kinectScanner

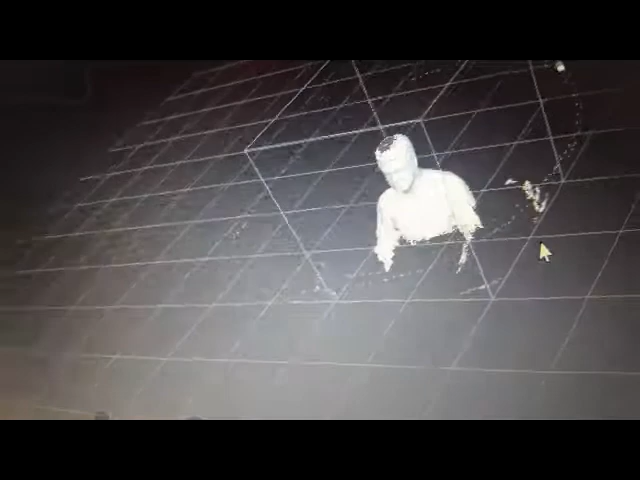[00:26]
version and did a scan of myself that's me
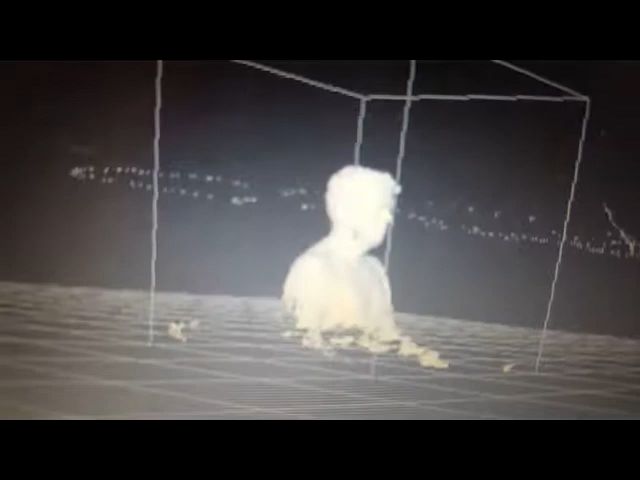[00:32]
my profile as I scan
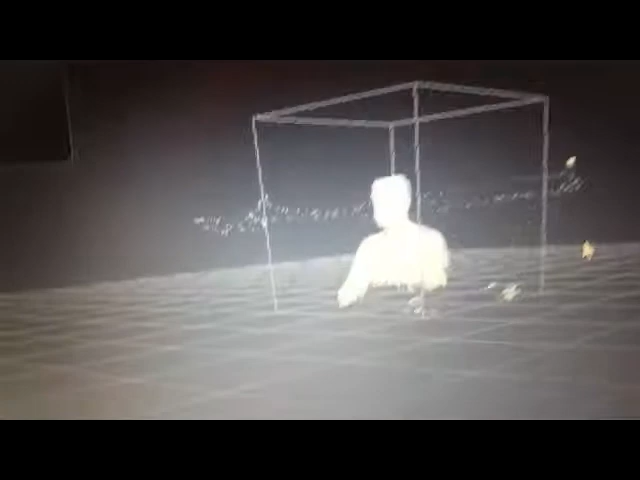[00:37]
myself turning myself around with a on my desk
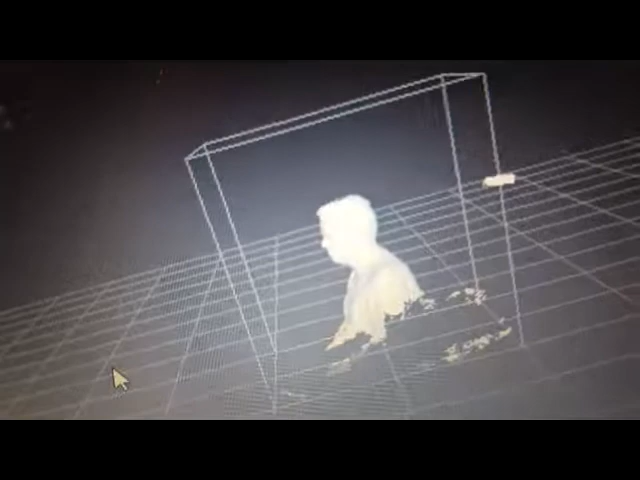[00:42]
chair and using the
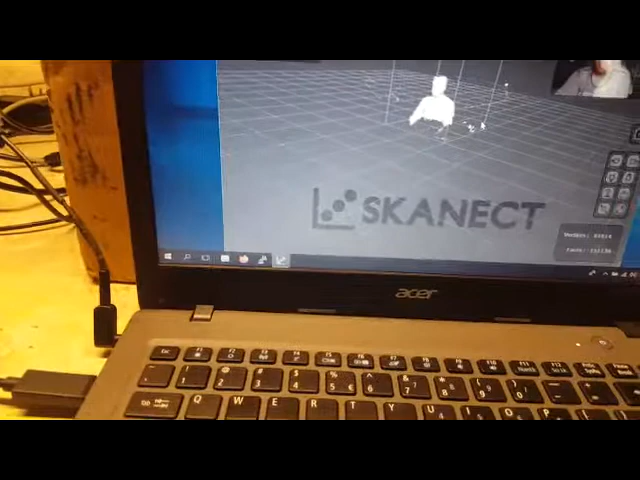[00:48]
Kinect camera I created
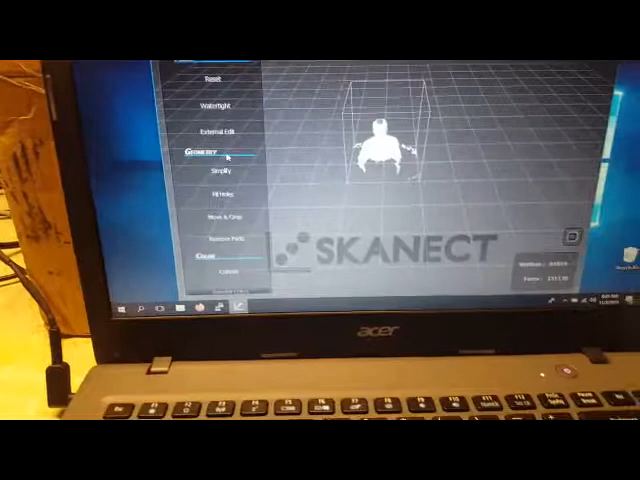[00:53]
a 3d model of the upper part of my body